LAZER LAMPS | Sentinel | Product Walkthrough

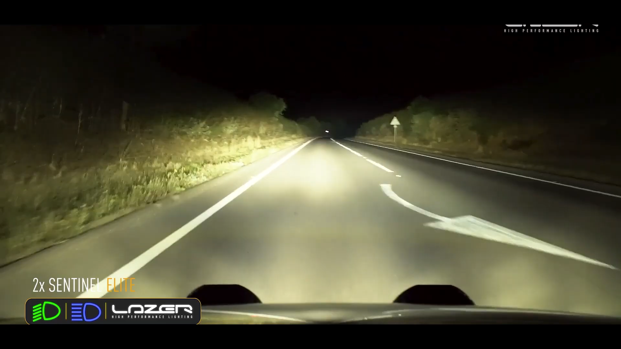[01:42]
So if we focus on the Sentinel 9-inch, for example, we've got the spot reflectors here in the center.
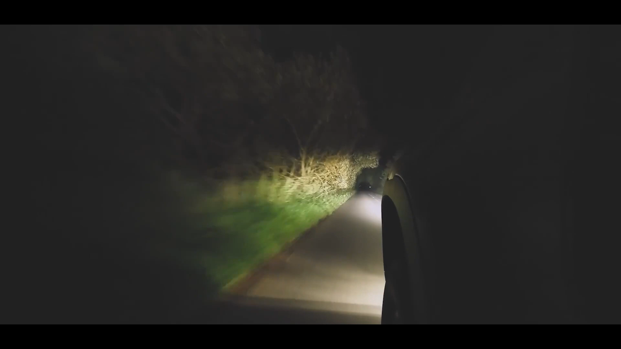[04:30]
And if you've got a reference of 12.5 or 20, you're well within the legal limits. Both the Sentinel 9 and the Sentinel 7-inch are coming with position light versions.